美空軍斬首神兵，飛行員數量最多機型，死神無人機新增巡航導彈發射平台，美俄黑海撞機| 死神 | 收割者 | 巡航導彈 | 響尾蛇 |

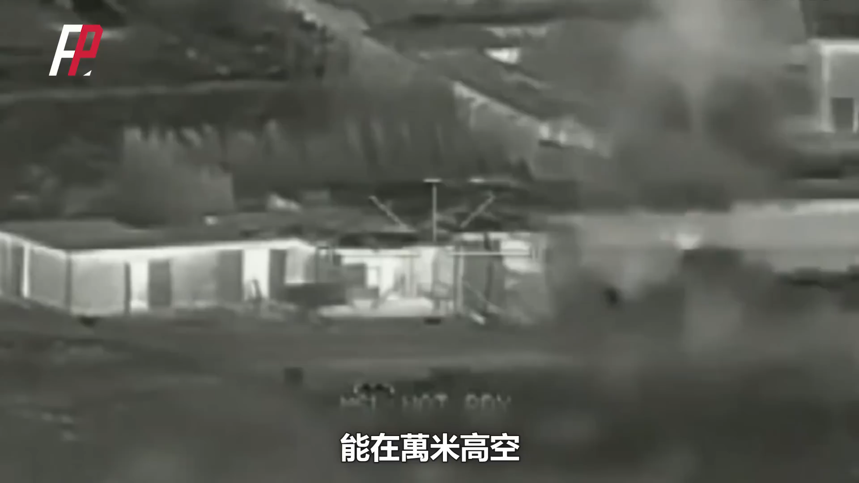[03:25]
万米高空准确捕捉地面的目标离不开无人机所携带科技的支持M
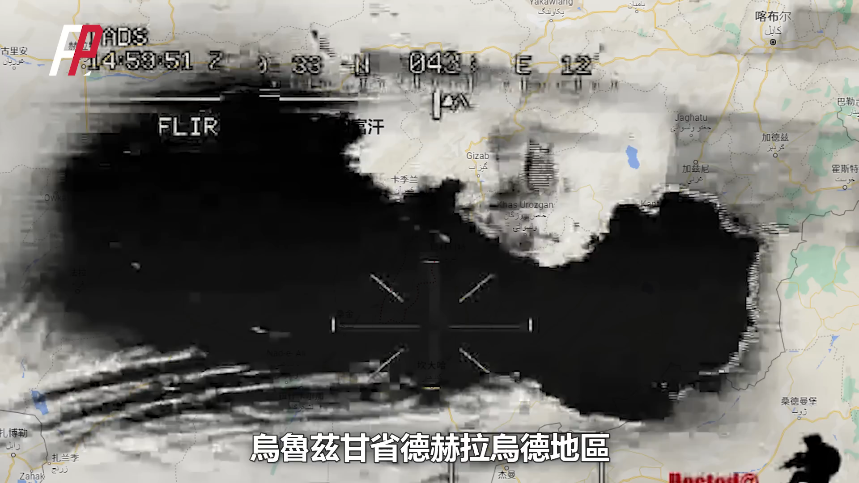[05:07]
首次在实战中发射了地狱火飞弹成功击杀了当地的武装分子